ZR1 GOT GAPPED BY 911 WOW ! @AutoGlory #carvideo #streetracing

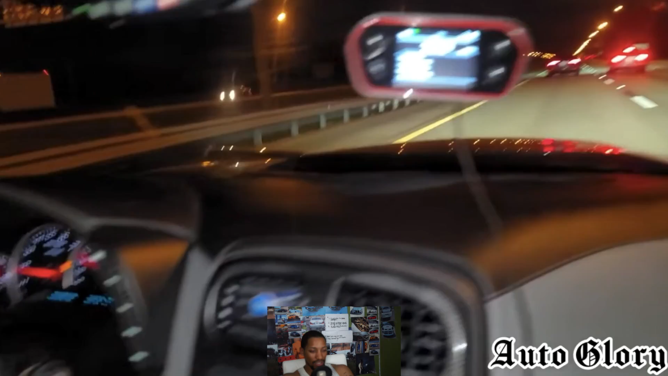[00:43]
Alright, guys. So I'm back here in the ZR1. And I'm back here with the race box as well. And the first race we're going to do is from 50 miles an hour. Alright. Let me know when you're ready. That's good. I guess, 911 did not use sport response about it for the race.
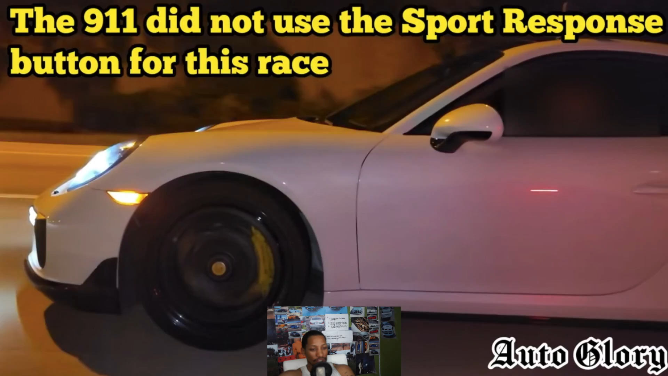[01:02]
He didn't use sport mode. Are you ready? Oh my god.
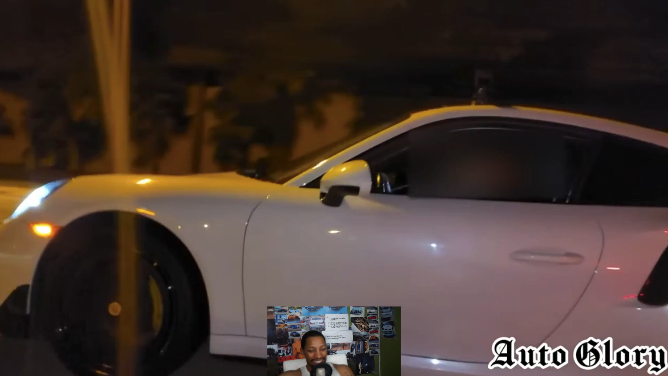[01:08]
One, two, three! Damn. Regardless, that's quick. Oh my goodness. But, wow. This is, oh, did he let off? Damn.
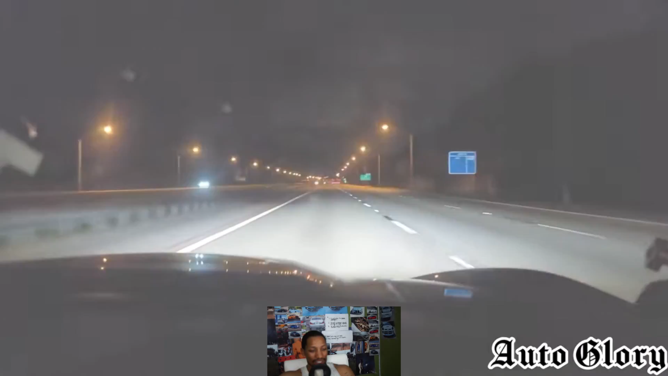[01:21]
That was very close. I'm like, no, if that wasn't on sport mode, then damn.
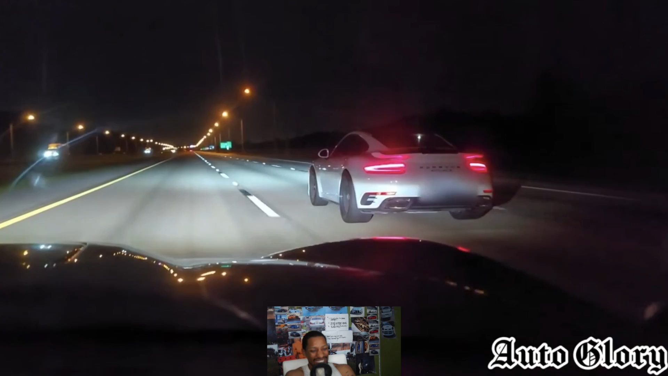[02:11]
Ooh, he's pulling on him. Oh, he just let off. That C6 was coming on it. No, that C6 was just creeping up.